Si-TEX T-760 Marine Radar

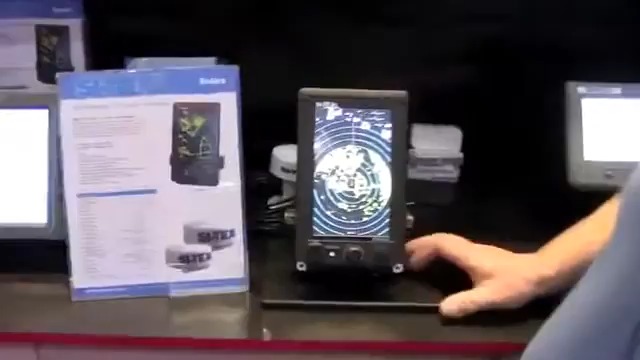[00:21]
The 18-inch is a 24-mile radar. The 24-inch is a 48-mile radar. Both of them 4KW. This is not a low-power radar.
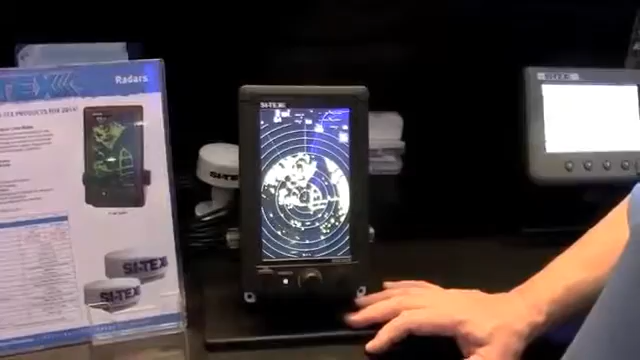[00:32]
This is a full-power, stand-alone, full-feature radar system. One of the cool things, it's a 7-inch color LCD, so it's sunlight-viewable. It's also touchscreen. I think this is the only or the first touchscreen stand-alone radar in the business. If you want to change ranges, just touch the range button up top here. You go down in range, you touch the left side. If you want to go up in range, you touch the right side of the range button here.
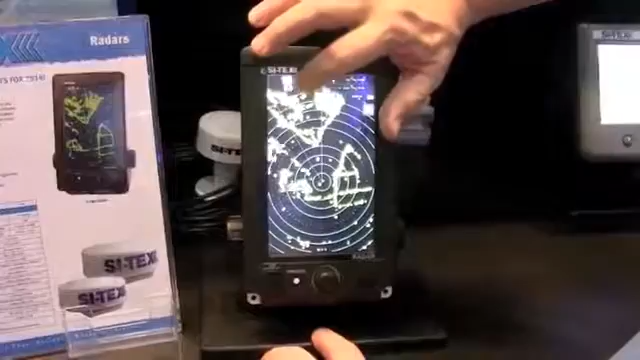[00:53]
It's as simple as that. One of the nice things with this unit is it's either bracket-mounted or it's easily flush-mounted. And you see this little decorative piece here.
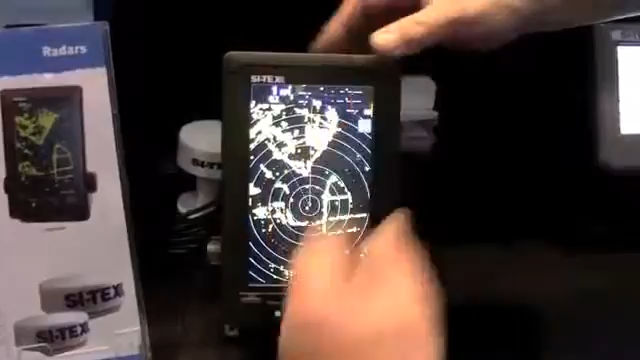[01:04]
What that does is it covers the mounting holes for flush-mounting.
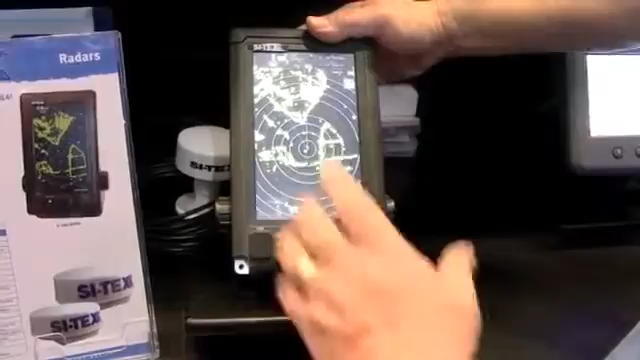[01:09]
So when you flush-mount it, you just cut the hole, screw in through the aluminum here, and put the decorative pieces right back over the top, and away you go.
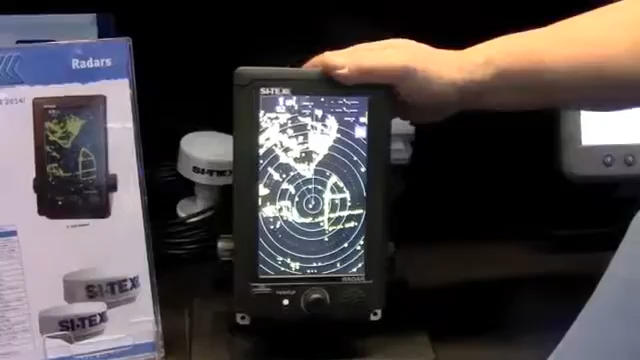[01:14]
One of the nice things about this radar, this is not a cheaply-built radar. This is a heavy-duty-built radar. The radar housing itself is a milled block of aluminum.
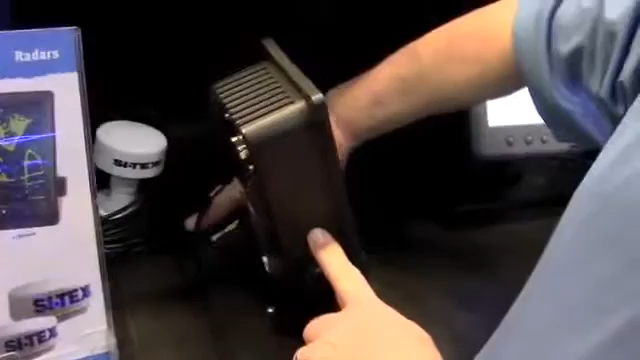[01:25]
It's not plastic. This is a solid aluminum construction to this radar.
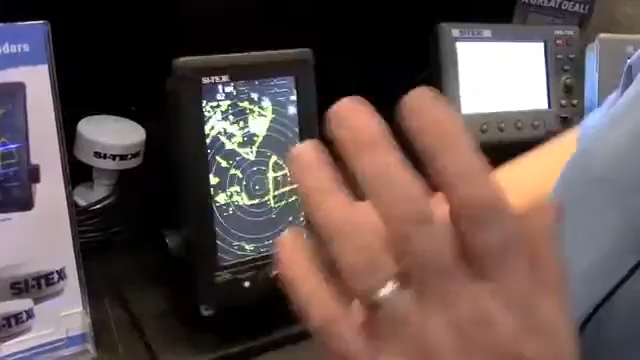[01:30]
One of the cool things also is this is a small radar that has all the features of the big radar system. So you've got the features in this that we have in our 12-inch and 10-inch radar systems.
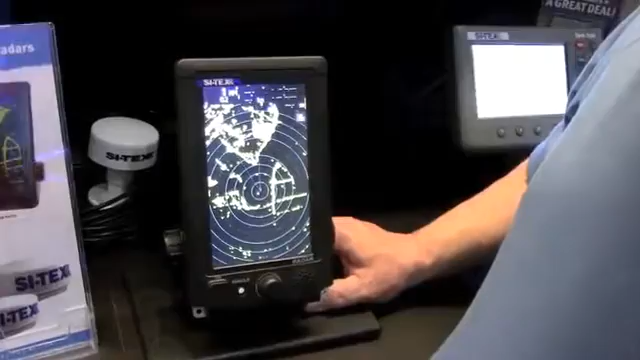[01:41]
So you're not losing anything by putting this small standalone radar on the boat.
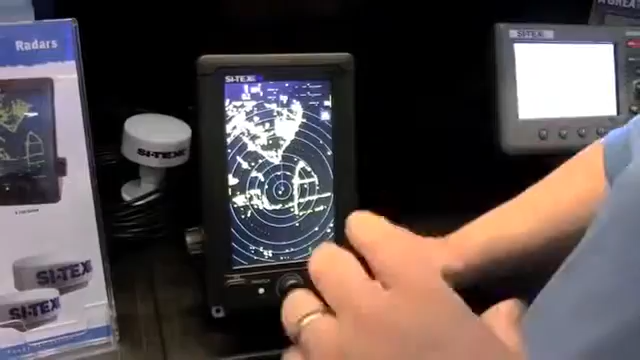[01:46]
You have 50-target AIS interface, standard equipment. It has 10-target ARPA built into it, standard equipment.
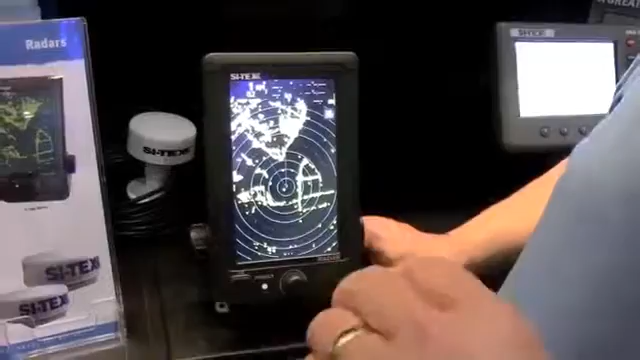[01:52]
It has auto-gain, auto-sea clutter, auto-rain clutter.
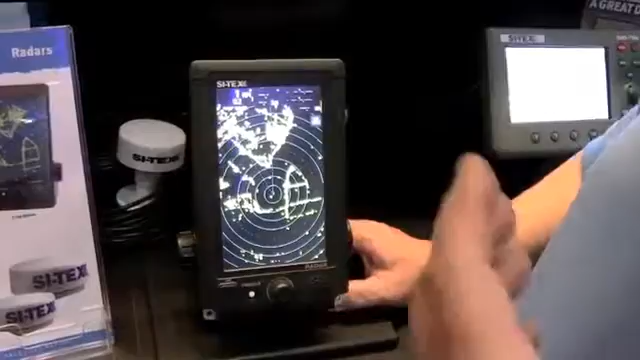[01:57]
All the features that you would expect. It has two EBLs, two VRMs.
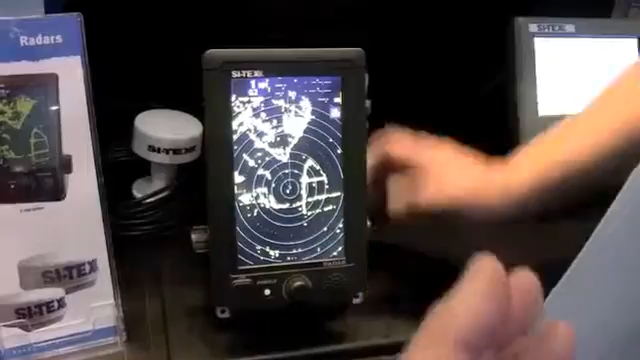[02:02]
There's a VJ output. If you want to take an output from this and put it on a large monitor on your boat and have this as a small station and a large monitor, there's an optional VJ output,
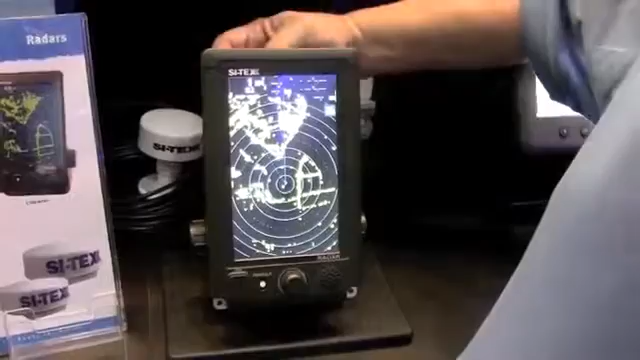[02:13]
which is simply installed by taking out four screws, you plug in the VJ output, and away you go. This thing is bulletproof.
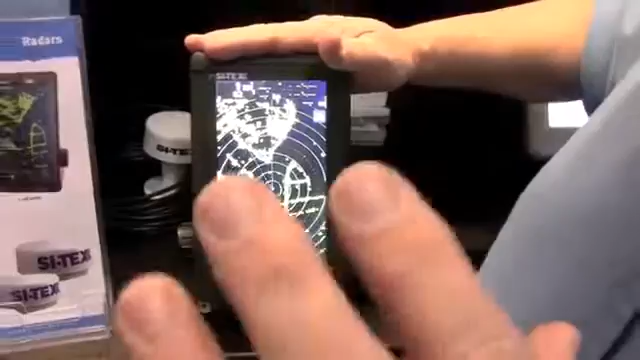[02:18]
It's probably one of the best little radars I've seen come out. It's touchscreen, color display.